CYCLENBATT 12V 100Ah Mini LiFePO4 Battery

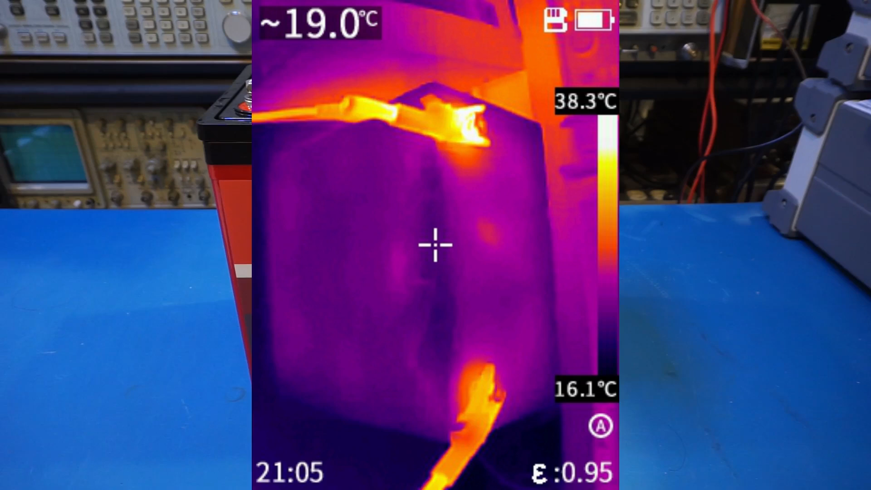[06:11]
On screen: scale top 38.3°C, scale bottom 16.1°C
which is to be expected at these relatively low current levels. After the discharging test, I charge up the battery again.